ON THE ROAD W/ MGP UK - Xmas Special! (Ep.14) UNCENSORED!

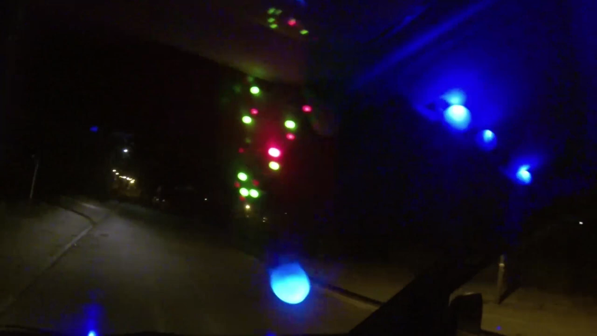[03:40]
Oh my god, look. Got them Christmas lights. Jamie's got them all over his hands. He looks still looks Black like a gremlin.